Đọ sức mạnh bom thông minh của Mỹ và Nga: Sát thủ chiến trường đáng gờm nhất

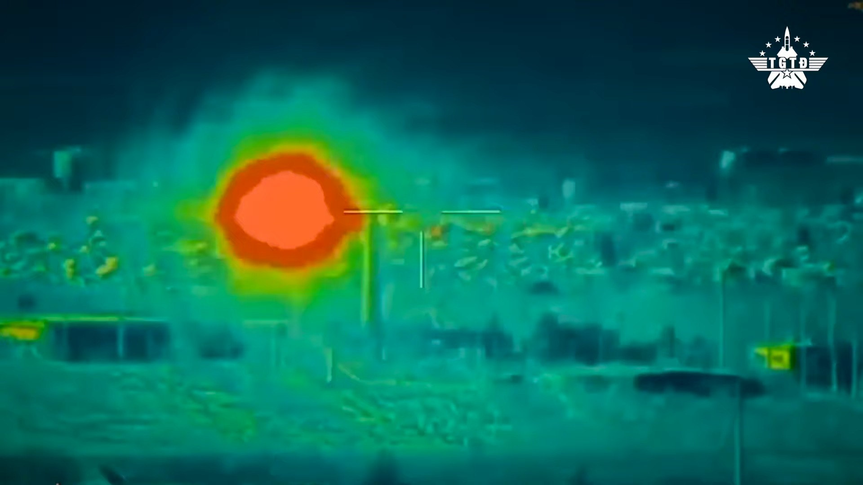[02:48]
Moscow thường sử dụng loại bom này để trang bị cho các máy bay
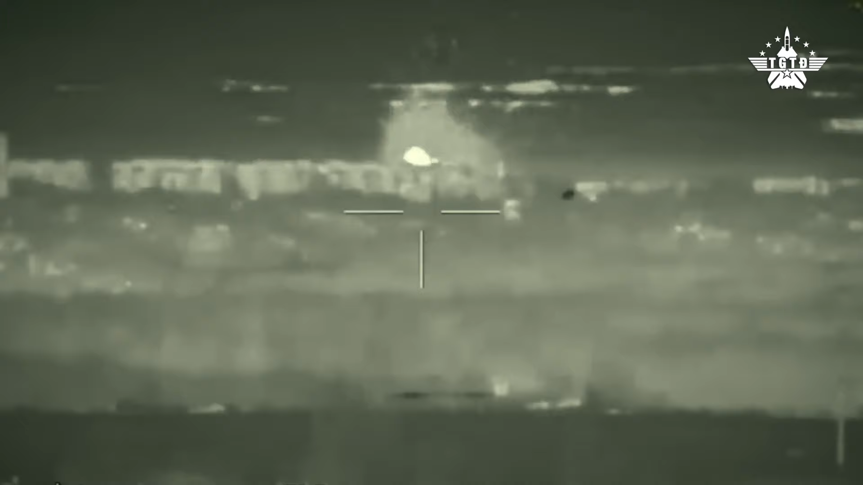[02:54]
chiến đấu và máy bay ném bom chiến lược thế hệ mới của không quân nước này. UBAP-1500 có chiều dài hơn 5 mét, đường kính 0,4 mét cùng khả năng mang theo đầu đạn nặng tới hơn 1 tấn.
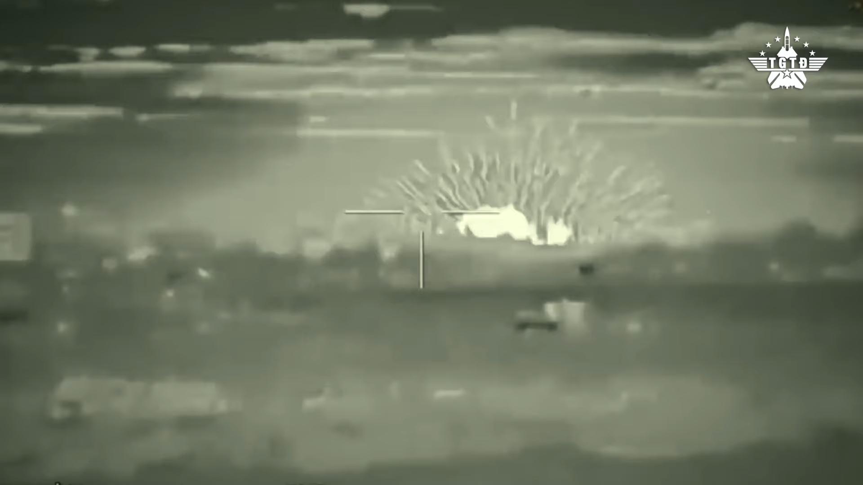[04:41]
BOM-BES-AB sẽ tận dụng động năng cực mạnh để xâm nhập sâu vào trong Bokker và hầm ngầm
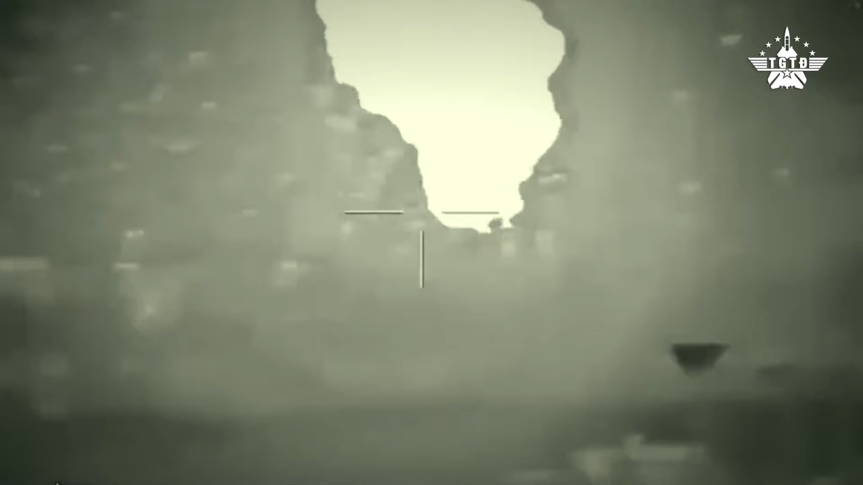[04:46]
của đối phương rồi mới phát nổ để làm tăng tối đa thiệt hại.
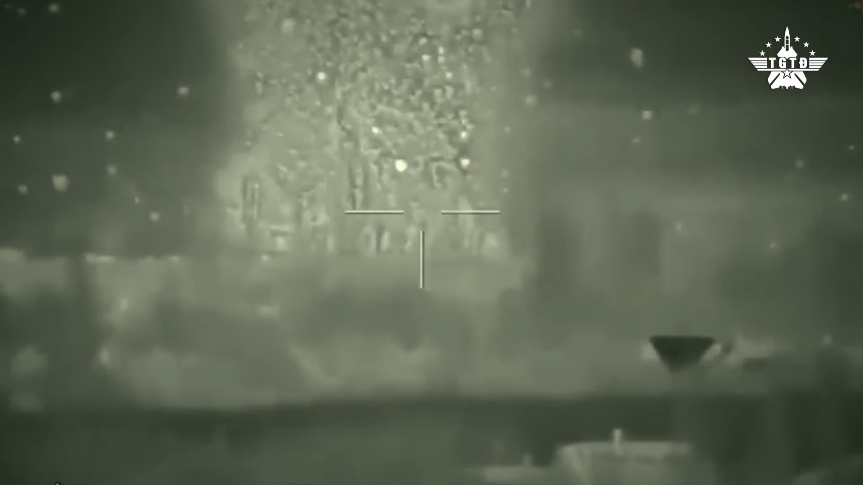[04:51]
Khi xuyên vào những bề mặt cứng như đất đá, bộ sẽ tạo ra một hố sâu hình phẻo với đường kính khoảng 4,5m.
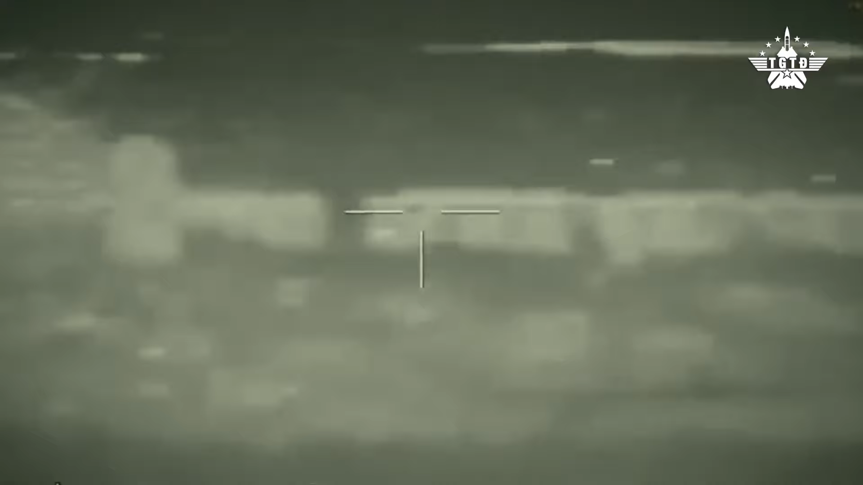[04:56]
Ngoài ra, theo một số nguồn tin, phiên bản BOM-BES-AB-500SHP còn có
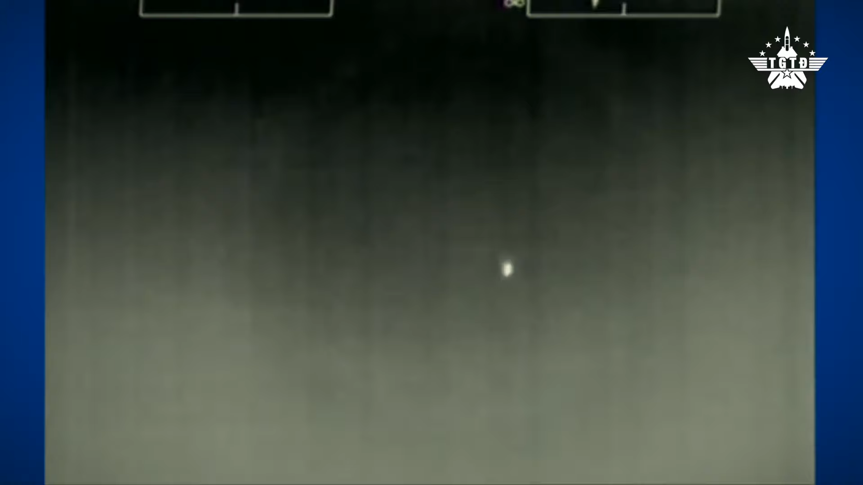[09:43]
Ngoài ra, với trang bị hệ thống định vị toàn cầu GBS,